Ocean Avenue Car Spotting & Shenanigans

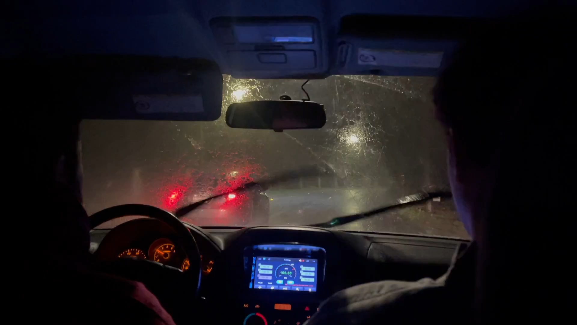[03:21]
It has to rain this hard, bro. Hell of a lot. Holy water. This is not normal for us. They're going to do an SUV. Oh, shit, bro. It's getting flooded again.
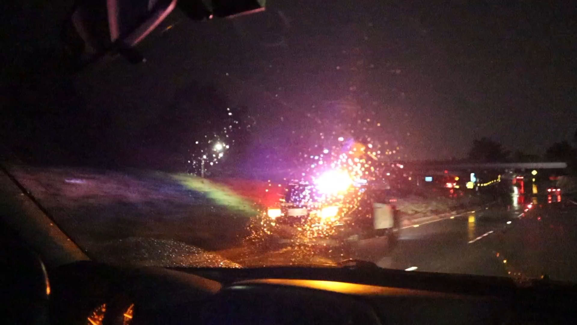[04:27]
This was all just, like, completely flooded and gone. Oh, here you go. Like this.
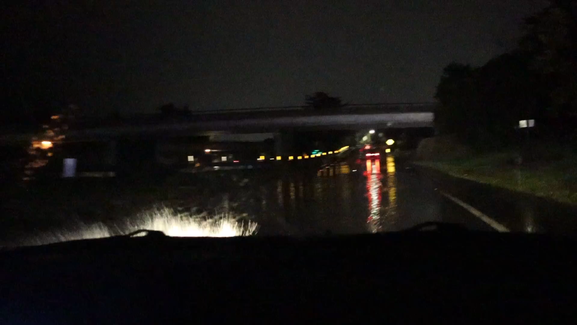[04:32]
Holy shit. Oh. Oh. Yeah, what the hell? We just found, like, a house.